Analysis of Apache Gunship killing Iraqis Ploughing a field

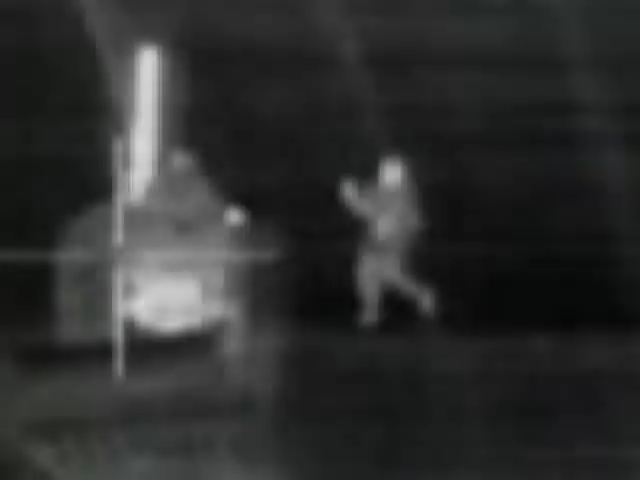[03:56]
The rod-shaped object is circled in yellow on the left.
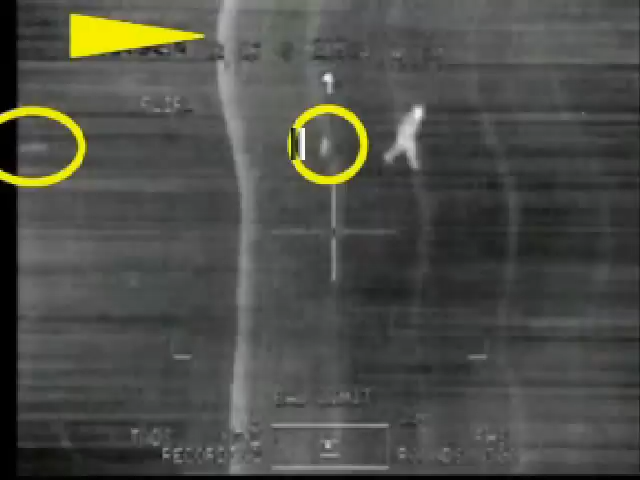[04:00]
We can compare its position versus various geographical markers such as bends in the field and the two trucks to work
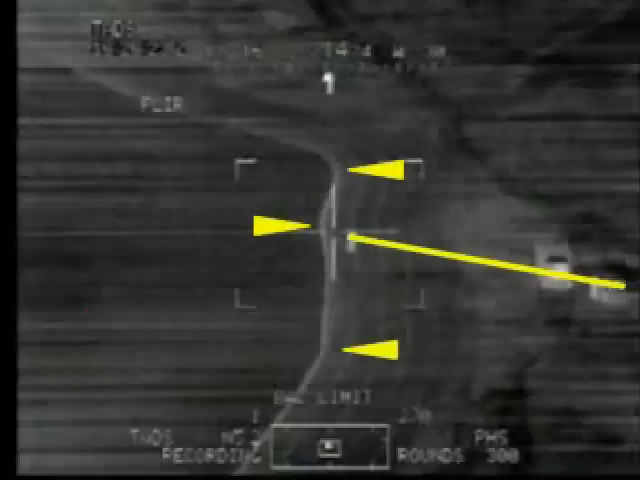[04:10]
out that this rod-shaped object was dropped about ten feet in front of where the tractor stops. So in summary, we know these guys are plowing a field.
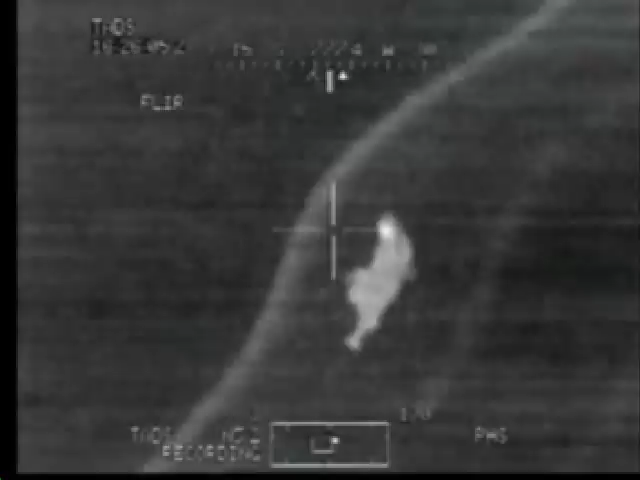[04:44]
I got a guy running, throwing a weapon. Smoke him.
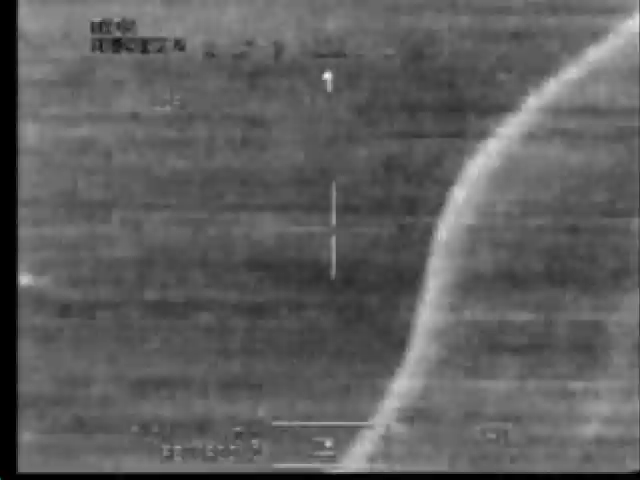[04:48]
This falls abysmally short of the standard of conduct I would expect from a professional First World Army.
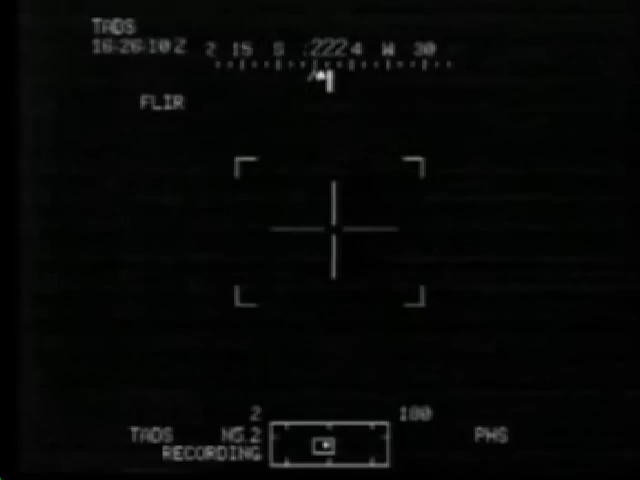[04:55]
Covered by the other side. You just dropped the weapon.
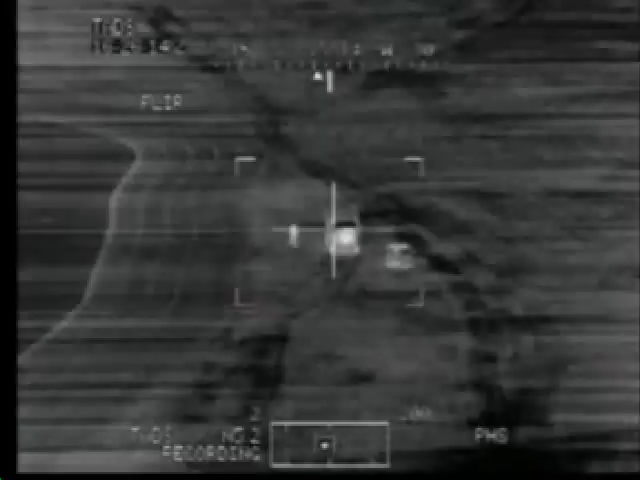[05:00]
I'm engaging. Roger that. We need one of you on us. Get the guy in the field. Get the guy in the field. Roger. Right there. Clear to engage. Clear to engage asked as a rhetorical question.
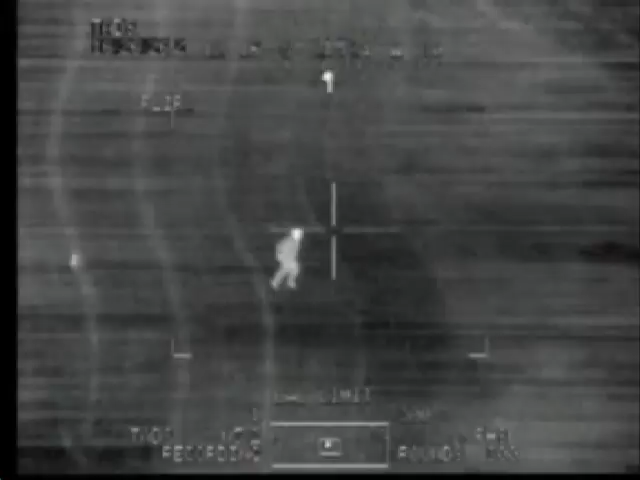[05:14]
This man wants to pull the trigger.
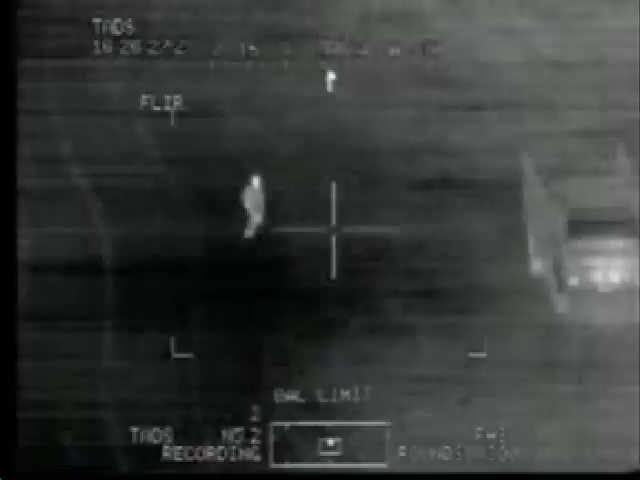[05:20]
He threw it off in the field. He's running back to his vehicle. Clear to engage or no? Standby. Having not received permission to engage, the trigger man asks the question again, but this time as the reverse rhetorical question. Ready to start doing as a weapon. Positive. Positive. However, the gunner is not certain that it is a weapon as he pans out back into the field to try and locate the weapon.
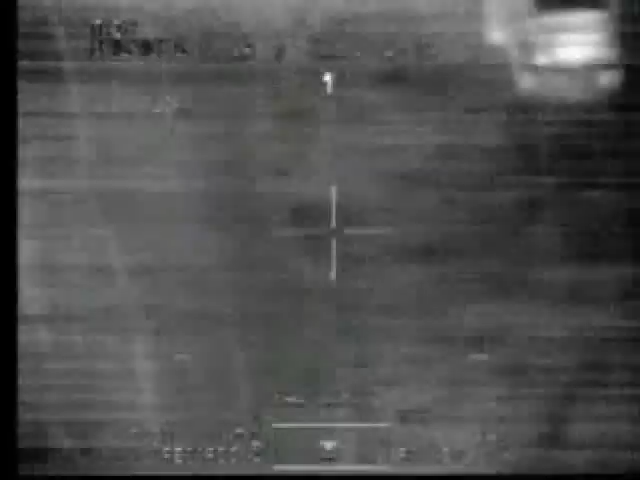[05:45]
He fails to do so because it is almost completely thermalized with the field already. Get rid of the vehicle. He's at the vehicle.
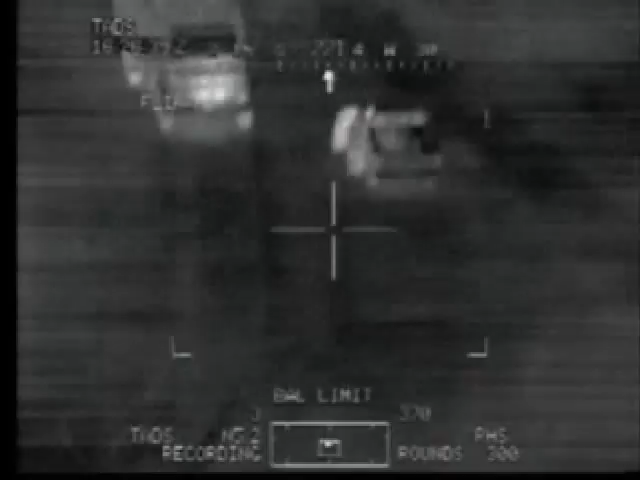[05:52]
He's getting in the vehicle.
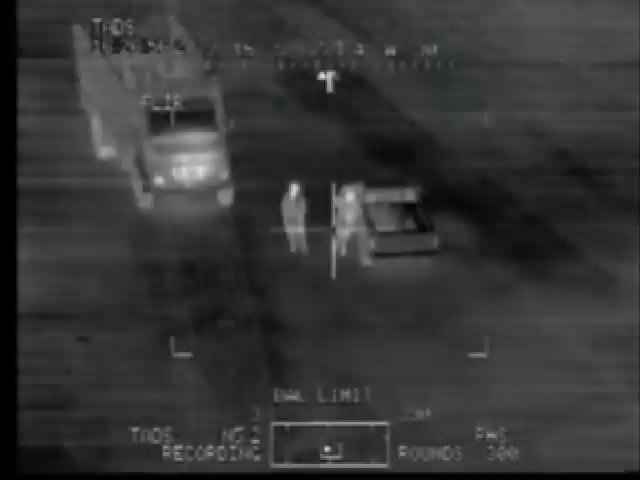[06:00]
Uh, personnel throwing weapons out of the field, running back into the vehicle. Uh, number 2-4 spotted him. Uh, he's in a meeting this time. Roger. Roger. That's at the same location. Just south of my location. If he goes back out there, he goes towards it. Roger. Can you work in between? See what he does. Wait, what? He'll pass it up.
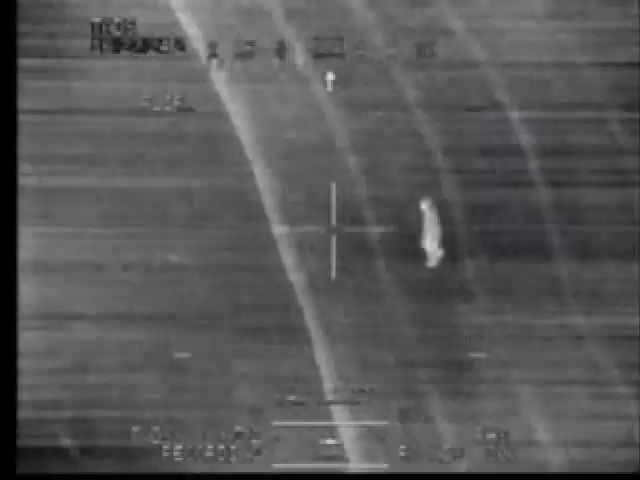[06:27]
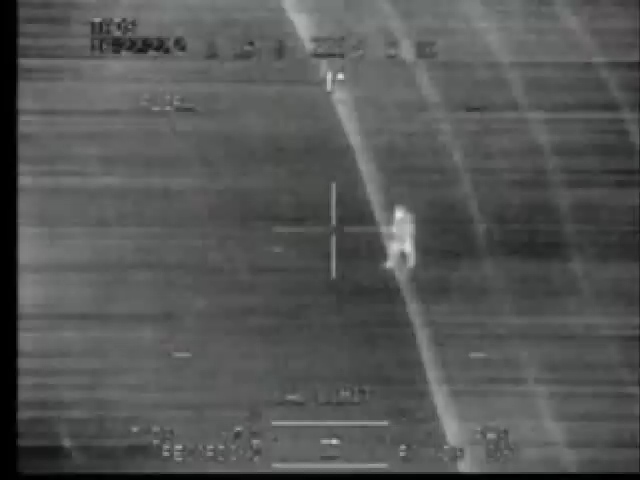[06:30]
Wait, what? He'll pass it up.
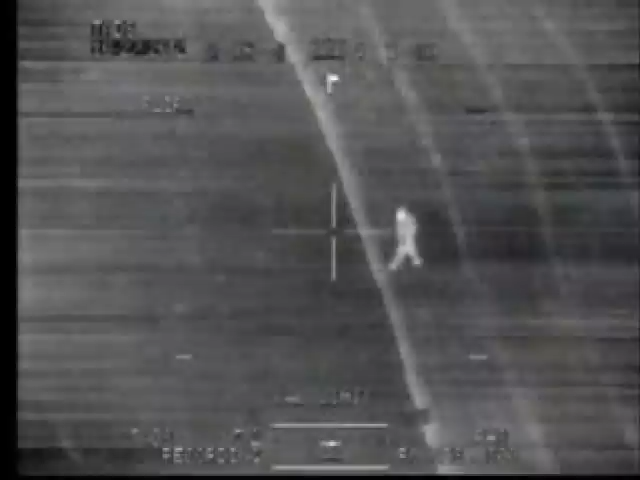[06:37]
And when they go out back into the field, you'll notice that they come out about 10 feet in front of where they dropped their rod-sroped object.
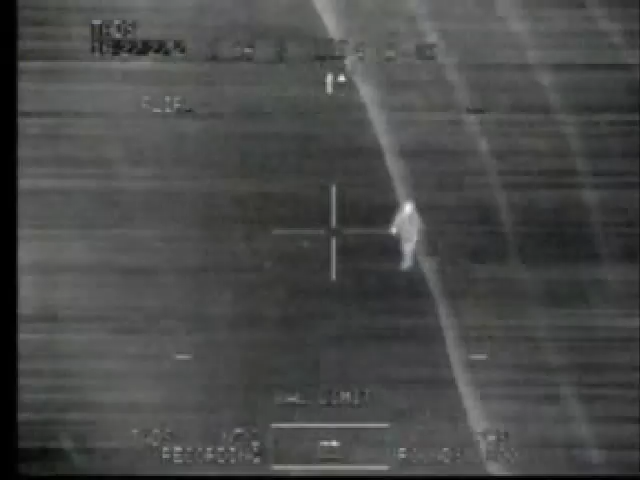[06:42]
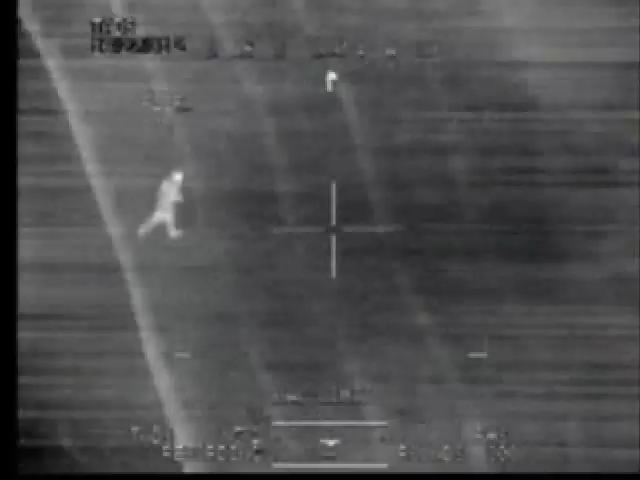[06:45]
Now he's running back.
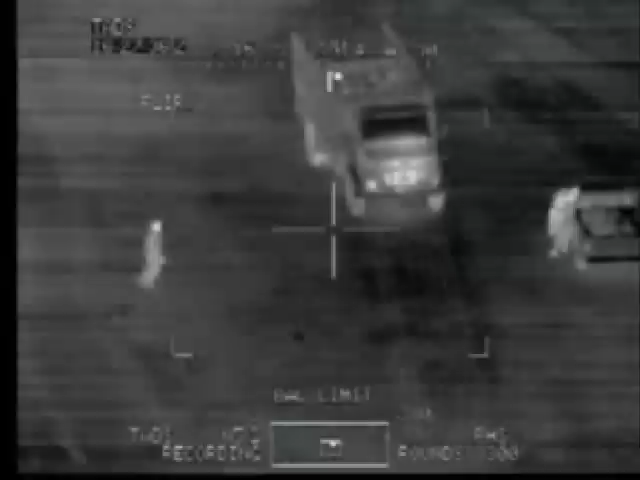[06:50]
What's this other guy doing? He's engaging. You see him with the weapons in their hands? Yes. This is unforgivable. These people do not have weapons in their hands. You see him with the weapons in their hands? Yes.
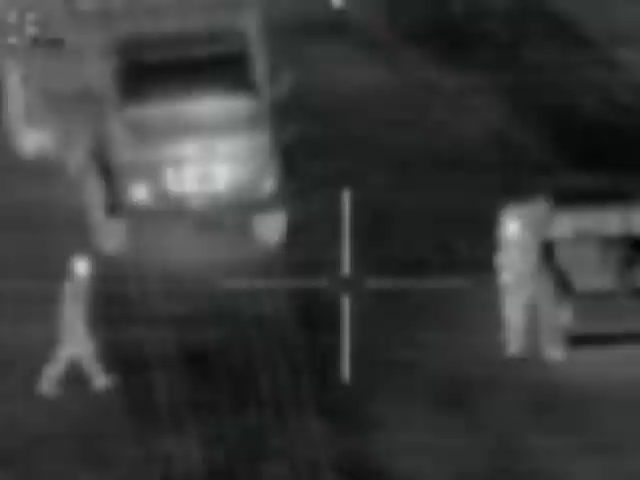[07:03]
You see him with the weapons in their hands? Yes. They threw it. Yep. Engage. Smoke him. Roger. And... Meet up. Roger. Engaging.
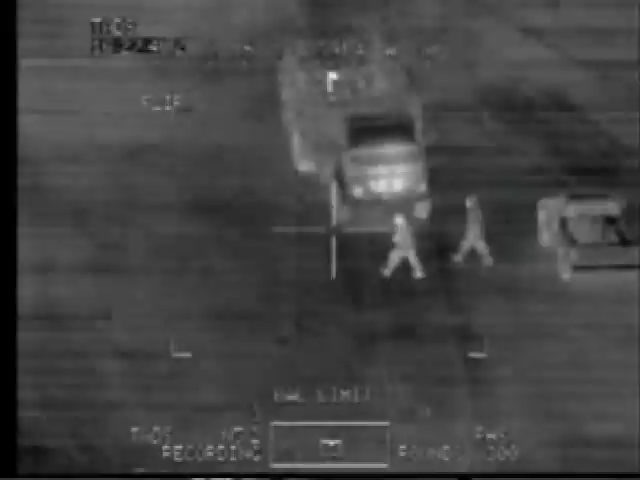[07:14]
Roger. From the chatter in the background here, it would appear that I am not the only one who has doubts whether these guys
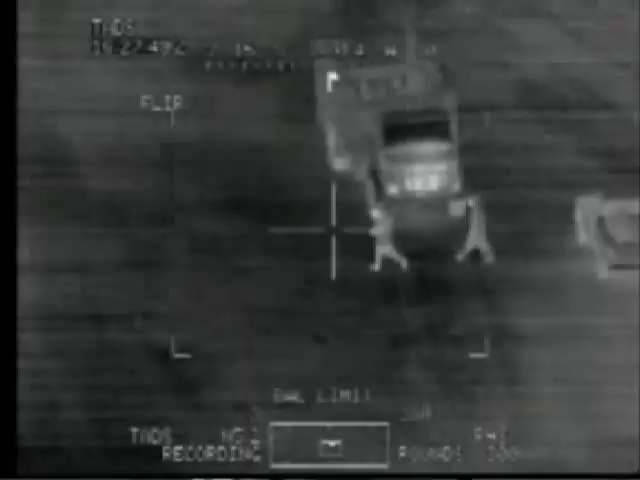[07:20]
really were insurgents and whether this really was the appropriate course of action. Roger. And... Meet up. Roger. Engaging. Roger. Meet up.
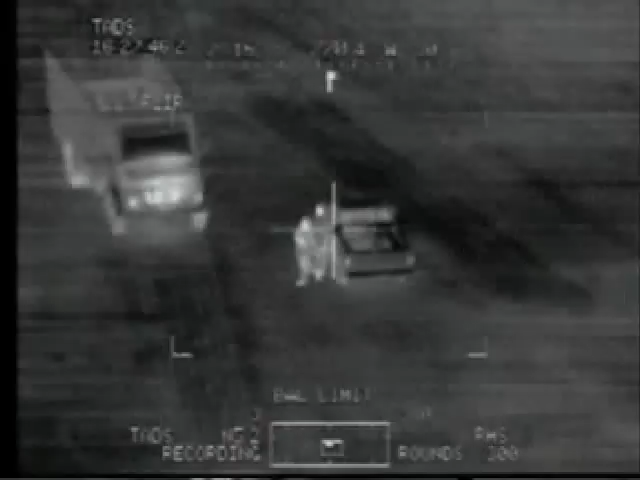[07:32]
Meet up. All the way through it. Yep. Engage. Smoke him. Roger. And... Meet up. Roger. Engaging. Roger. Roger.
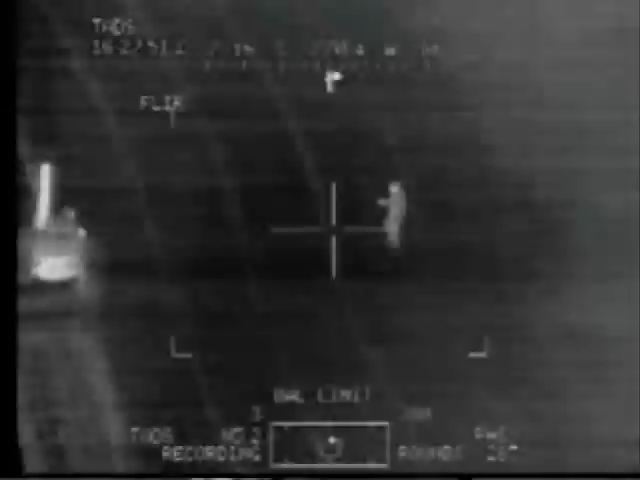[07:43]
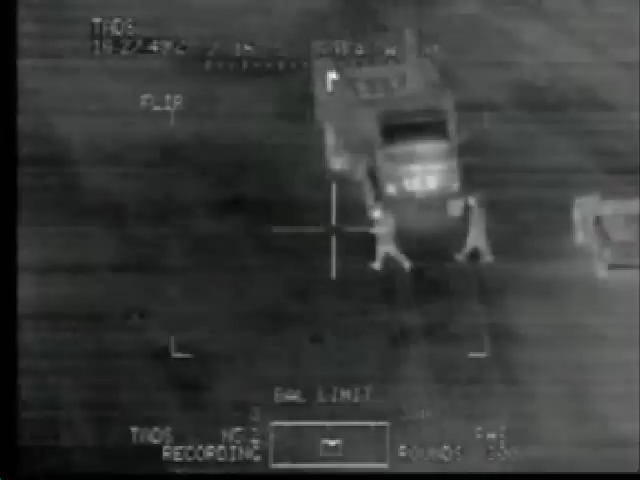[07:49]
Roger. Roger. Roger. Roger. Yep. I had a laser range on him.